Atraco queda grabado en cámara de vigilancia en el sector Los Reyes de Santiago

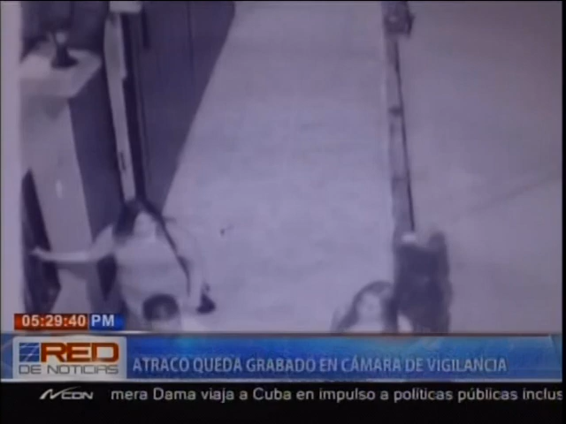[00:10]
Este hecho ocurre en el sector Los Reyes, en la calle primera de dicha ciudad. Veamos el desarrollo de estas imágenes, cómo estas tres jóvenes se encuentran a las puertas de una casa a la que pretendían acceder. Se acercan dos desconocidos en una motocicleta. Las jovencitas están en compañía de un jovencito. El joven que andaba en la motocicleta en la parte de atrás
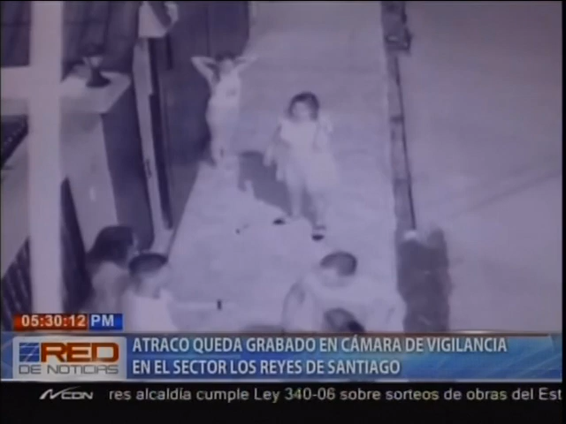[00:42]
sus bolsos y lo propio hace con la joven que se mantenía a las puertas de la residencia con el otro jovencito. En estas imágenes vemos cómo los motoristas inmediatamente emprenden la huida. Por supuesto, las autoridades policiales ya tienen estas imágenes, estas grabaciones, y están tras la casa de estos dos delincuentes que, reiteramos, y tal y como ustedes ven en las imágenes, robaron a estos cuatro jóvenes.